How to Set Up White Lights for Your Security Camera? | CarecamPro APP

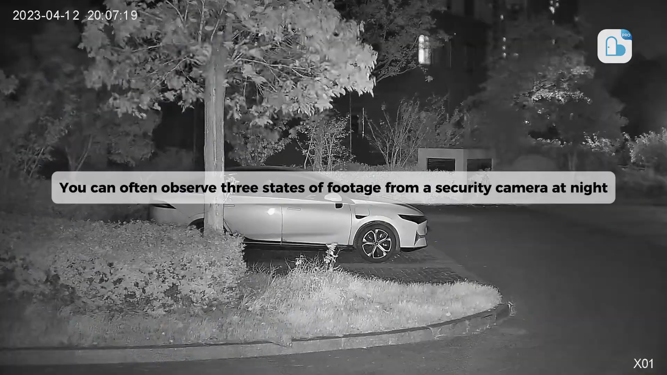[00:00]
You can often observe three states of footage from a security camera at night. Infrared night vision.
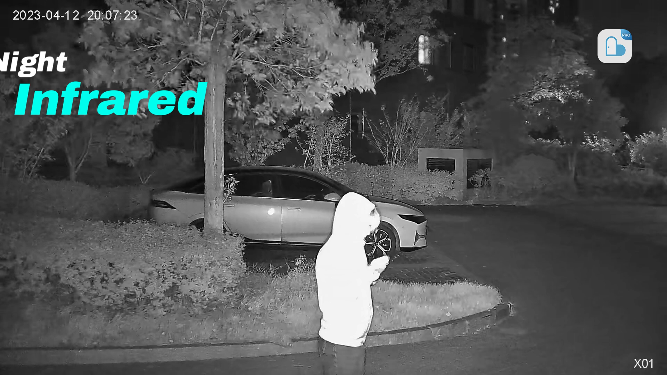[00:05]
When the camera is at night or during the day when the light is poor,
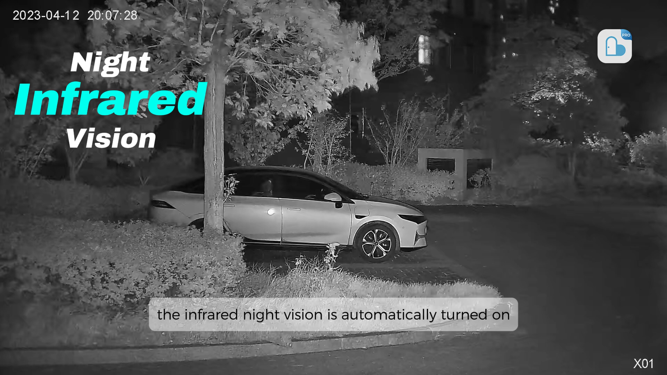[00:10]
the infrared night vision is automatically turned on, and the picture presents a black and white effect.
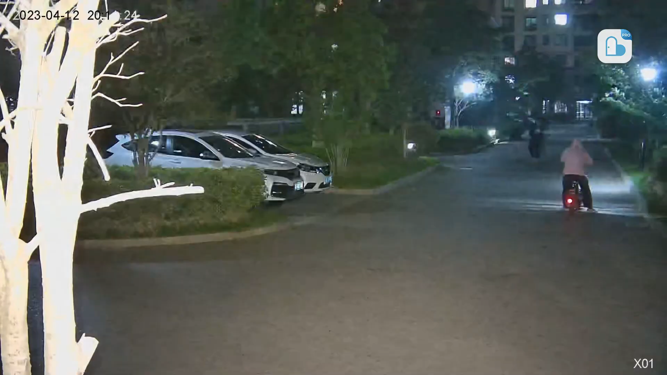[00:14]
Full color night vision. When the daylight is good, or the LED white light is turned on at night, the picture will appear in color.
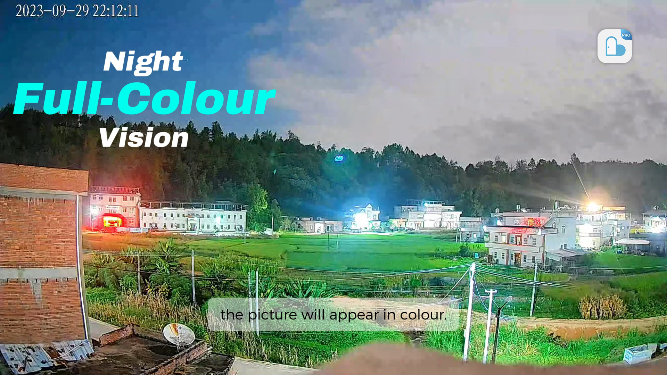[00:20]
The turn on time of the LED light can be customized. Note. Full color mode only supports LED white light devices.
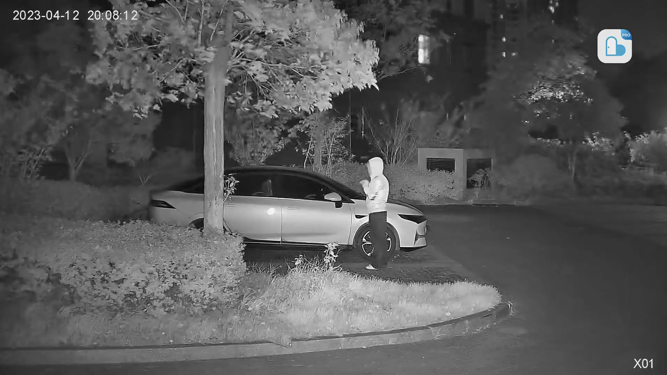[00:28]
Smart color night vision, the default infrared night vision, when there is a change,